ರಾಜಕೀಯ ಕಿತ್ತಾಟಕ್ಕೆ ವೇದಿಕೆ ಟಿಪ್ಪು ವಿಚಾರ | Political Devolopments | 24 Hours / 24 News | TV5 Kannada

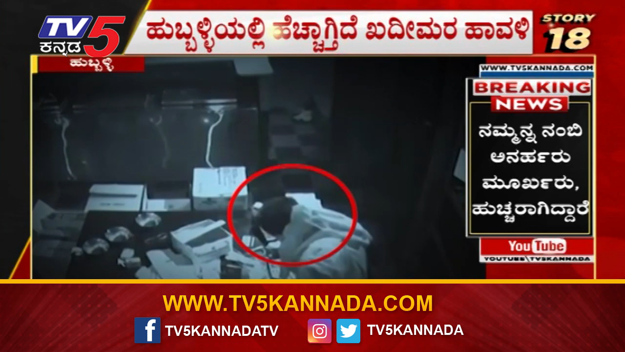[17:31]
ಹುಬ್ಬಳ್ಳಿಯಲ್ಲಿ ಖದೀಮರ ಹಾವಳಿ ದಿನೇ ದಿನೇ ಹೆಚ್ಚಾಗ್ತಿದೆ. ಇಷ್ಟು ದಿನ ಮನೆ ಜ್ಯುವೆಲರಿ ಶಾಪ್ಗೆ ನುಗ್ಗಿದ್ದವರು ಇದೀಗ ಬಾರ್ಗೆ ನುಗ್ಗಿದ್ದಾರೆ.